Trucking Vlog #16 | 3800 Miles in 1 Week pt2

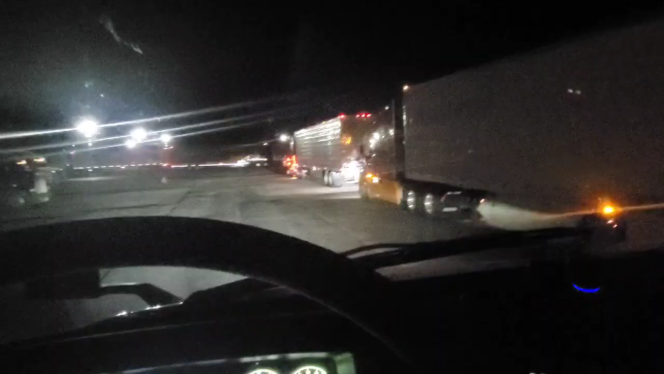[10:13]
believe it or not we have made it to the epping jay with an hour and four minutes to spare and i was thinking we may not even make it here we made it oh my word we made it now if we can just find parking this is one heck of a huge truck stop but look how that pickup truck is parked that's somebody's gonna get hit man that's some stupid shit anyway
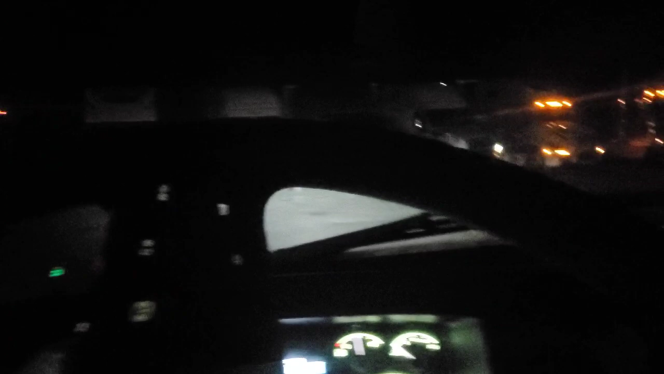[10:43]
so uh even though it's as huge as it is
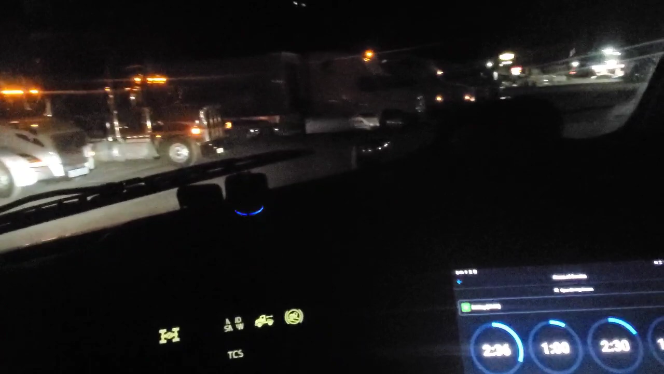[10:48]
it's freaking packed yeah there's no parking at all in this freaking
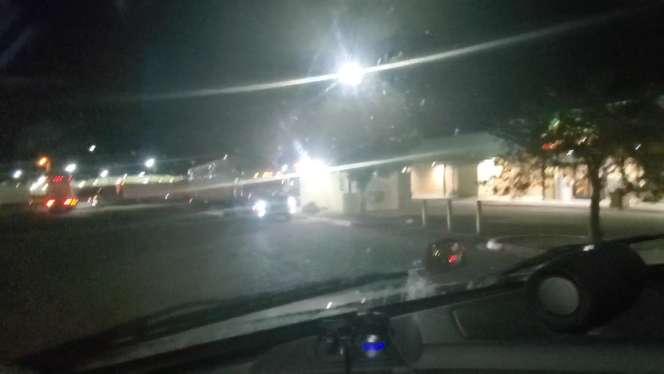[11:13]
look how i'm parked but i mean at least people can get out and stuff so they might wake me up and say you gotta move your truck but we got two parked right beside me the same way parked the same way oh yeah look at it's 10 minutes left on my elo